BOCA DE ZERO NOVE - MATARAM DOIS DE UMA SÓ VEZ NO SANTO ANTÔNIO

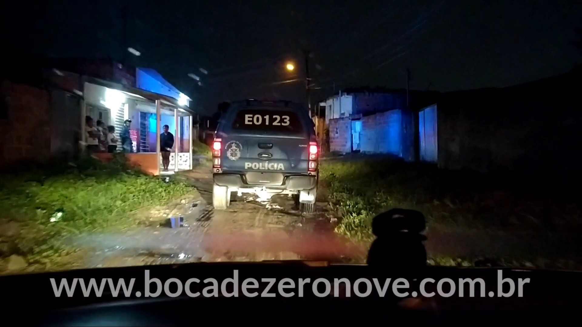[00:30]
Portanto, a equipe delegada Clécia Vasconcelos. Um rapaz foi morto nessa rua e o outro mais à frente. Vem com a gente aqui com a exclusividade em Feira de Santana. É o verdadeiro Corona Tiros, Corona Bala na Princesa do Sertão. Exclusividade conosco.